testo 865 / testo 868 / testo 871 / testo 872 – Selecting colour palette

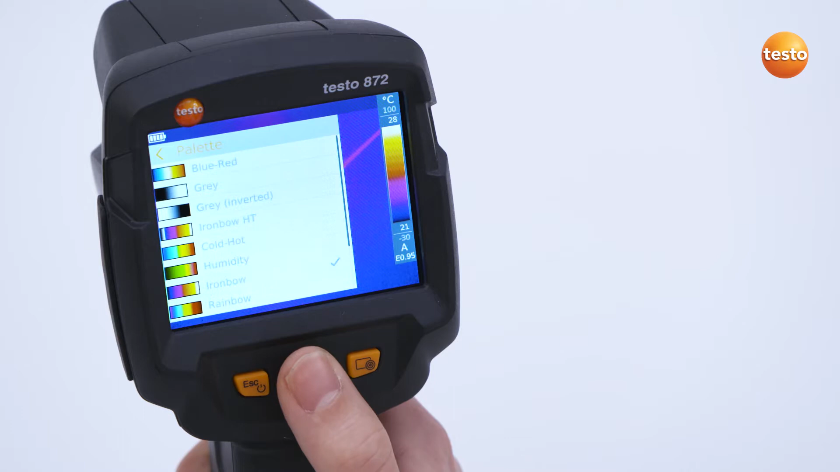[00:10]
The color palette can either be selected under the menu item palette or in the infrared image by moving the joystick up or down.